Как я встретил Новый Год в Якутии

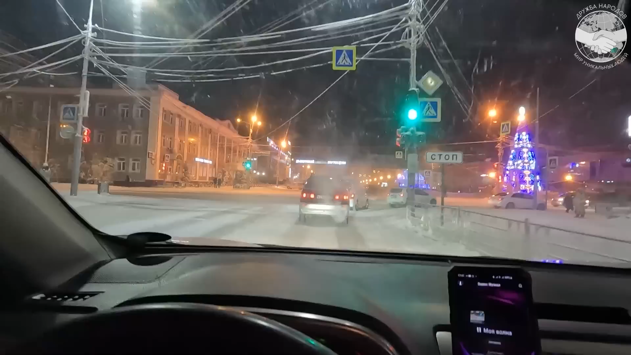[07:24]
Сейчас мы с вами находимся на площади Орджоникидзе. Давайте прогуляемся немножко по ней.
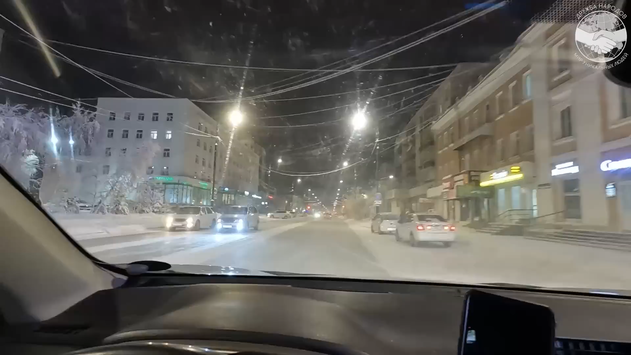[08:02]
В этом году дорогу делали, обновляли. Я, правда, так и не понял, ее доделали, не доделали. Но движение запустили. Подъезжаем к площади Ленина. С правой стороны дом правительства, по-моему, вот там, где забор стоит. Там раньше стоял Ленин. Его увезли на реставрацию, как говорят. Вот площадь, давайте тоже пройдемся. Площадь Ленина.
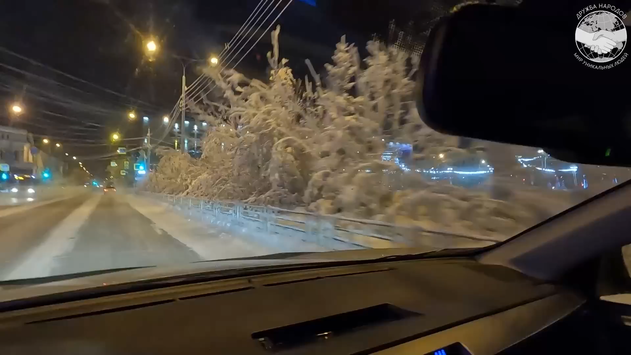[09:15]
Проезжаем бизнес-центр на Кирова, 18, место,
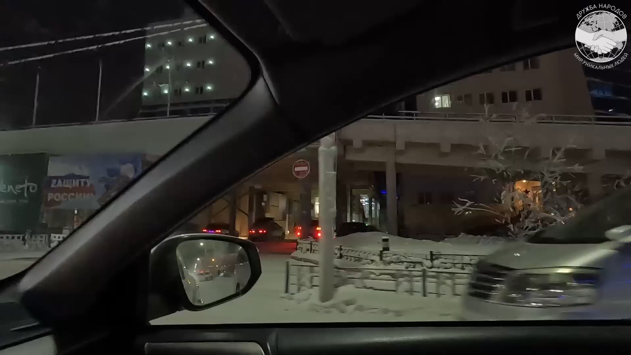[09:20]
куда я 2 года ходил на работу каждый день. Ну-ка,
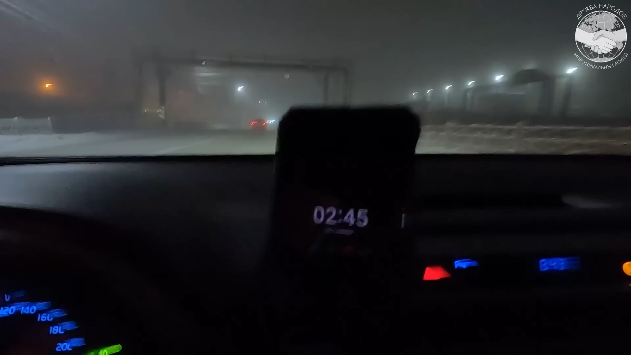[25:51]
Время почти 3 часа. Едем отдыхать. На удивление, движение такое в городе.
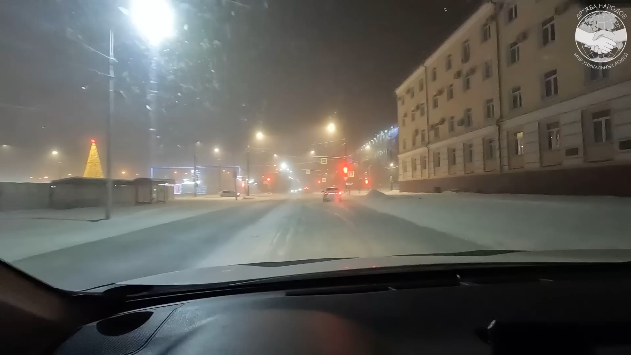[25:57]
3 часа ночи, 1 числа, такое достаточно оживленное. Я думал, что вообще будет пусто на улицах. Ничего, машины ездят. То ли это такси, то ли что, не знаю. Но хочу напоследок заехать еще раз на площадь Ленина.
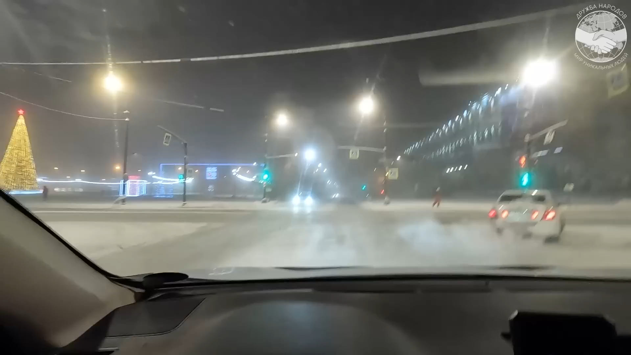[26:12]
Пару слов добавить от себя. И на боковую.
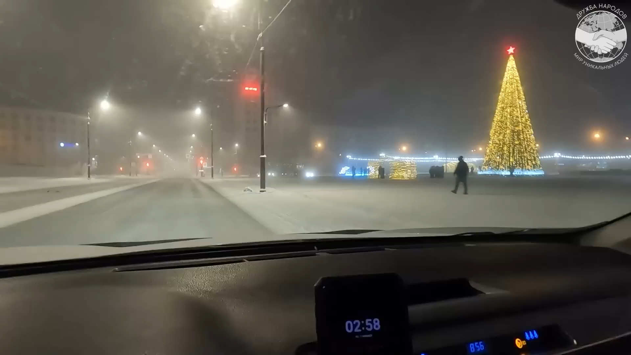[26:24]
А люди так идут, фоткаются, гуляют.